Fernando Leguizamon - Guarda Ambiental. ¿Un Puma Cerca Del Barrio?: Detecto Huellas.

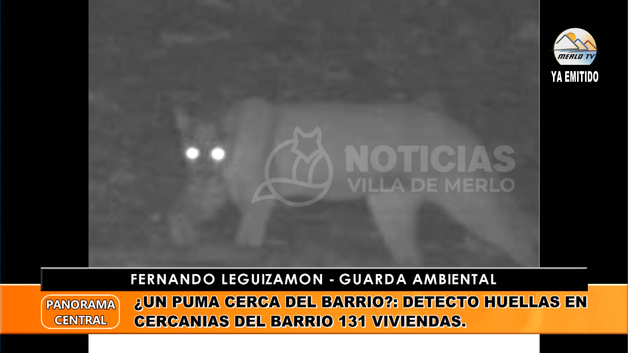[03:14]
Esa foto nocturna dio a confirmar mi hallazgo de la huella. Al otro día, después que yo publico esa... no, en el mismo día, un vecino del barrio ese de la calle Laurel, él me manifiesta que sí lo había visto, que esto, que lo otro, pero también le daba cosas de que la gente no le crea, que está loco, que esto, que lo otro. Claro, es como que uno lo ve y dice, no, no estoy viendo lo que estoy viendo.